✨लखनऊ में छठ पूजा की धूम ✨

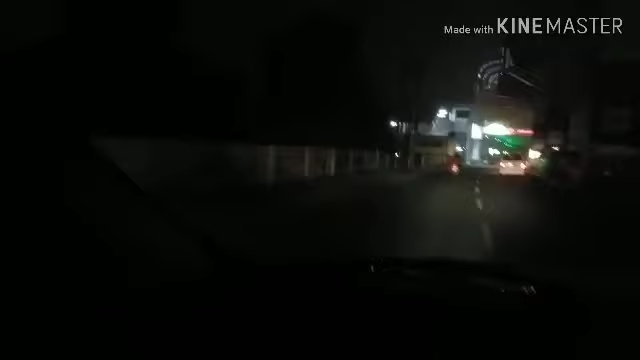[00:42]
पर छठ पूजा का आयोजन बहुत ही बड़े लेवल पे किया जाता है। हर साल छठ के पूजा के समय हम लोग इस घाट पर ज़रूर आते हैं और मुझे पूरी उम्मीद है कि आपको भी ये वीडियो देख के बहुत अच्छा लगेगा,
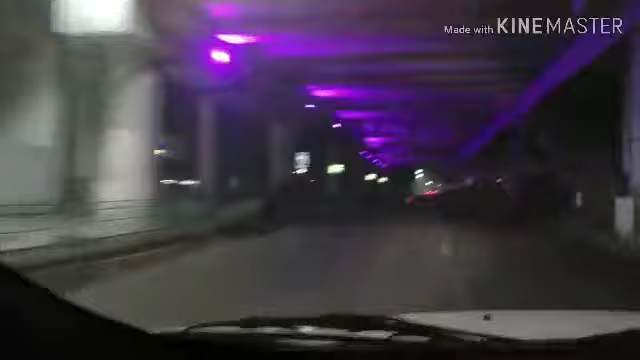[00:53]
जैसा कि हमने इंजॉय किया वैसे ही। दोस्तों, हम यहाँ पर एंट्रेंस पर आ गए हैं घाट के और
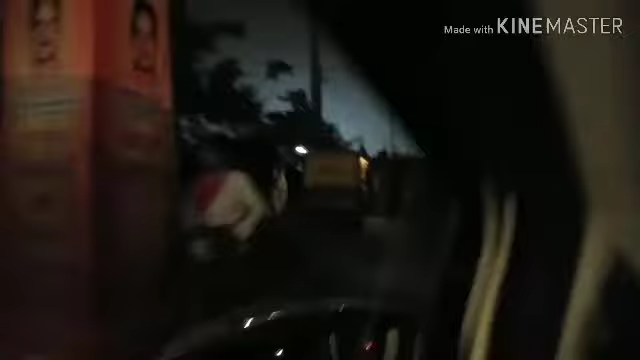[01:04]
यहाँ पर आप जैसा कि देख रहे हैं कि इस समय हम अपनी गाड़ी की पार्किंग के लिए जगह ढूंढ रहे हैं। और आप आगे चल के देखेंगे कि खूब बड़े बड़े एंट्रेंस के गेट बनाए गए हैं जिन्हें बहुत ही अच्छे तरीके से सजाया गया है।
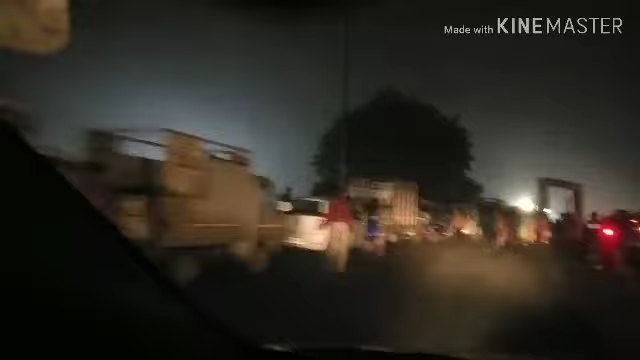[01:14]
और यहाँ पर बहुत ही अच्छे तरीके से सारी चीज़ें, सारा ट्रैफिक वगैरह सब कुछ मेंटेन था जिससे कि किसी को भी घाट तक जाने में कोई भी तकलीफ ना हो।